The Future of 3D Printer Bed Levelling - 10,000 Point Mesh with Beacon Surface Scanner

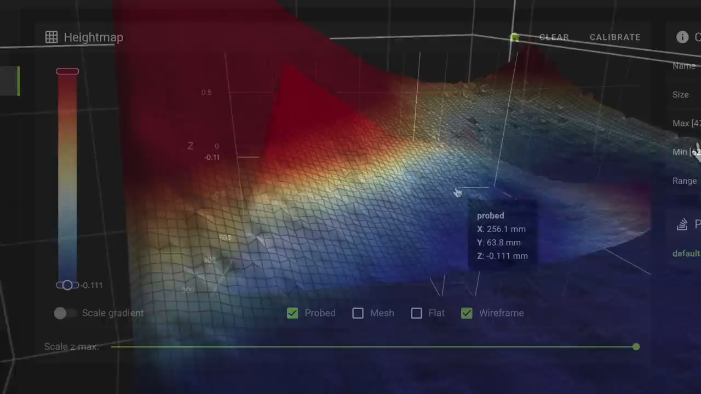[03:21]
It really feels like you're looking through a microscope.
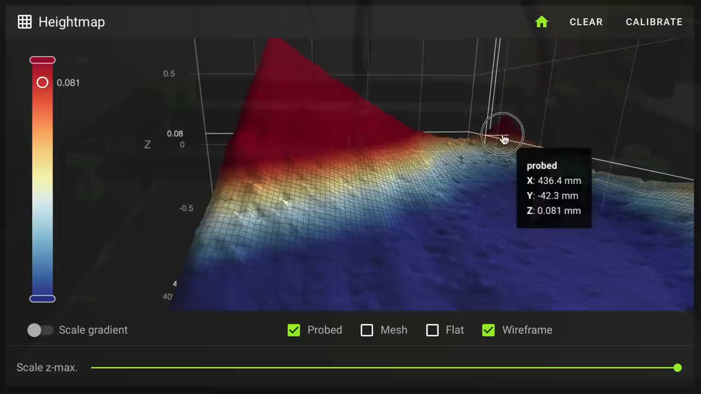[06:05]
Unfortunately for me, this procedure made me realize just how poorly squared the frame of this printer is. At this point, I also started to notice some spikes in the mesh.
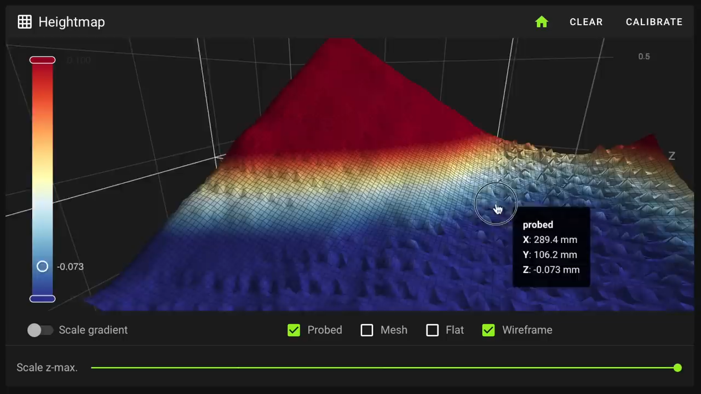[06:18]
I speculated that this may be because I was running at high speeds during data collection, and my mount isn't very rigid.
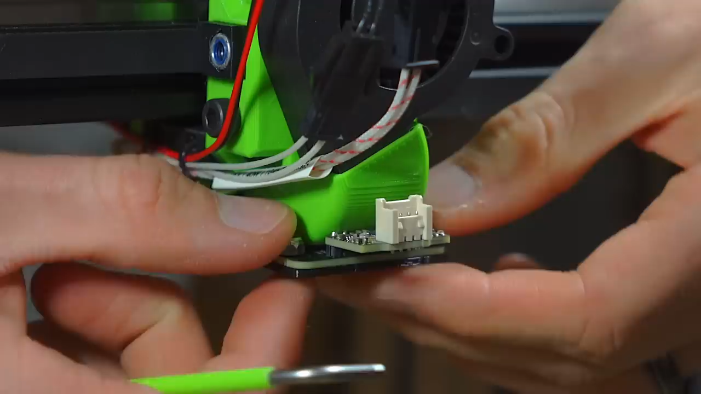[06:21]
I enabled input shaping and ran the test again,
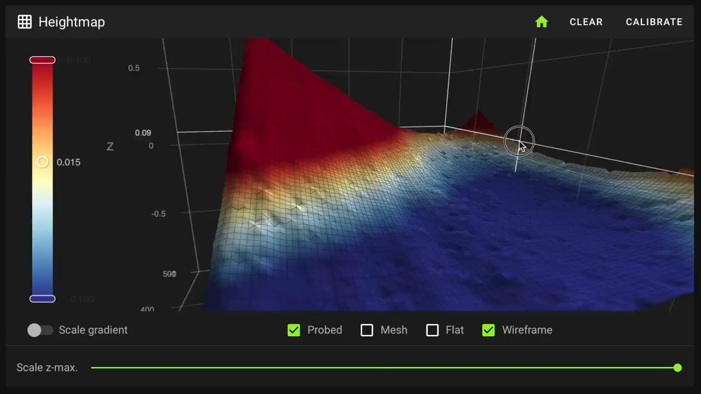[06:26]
and the amplitude of the spikes seemed to decrease, although they didn't go away entirely.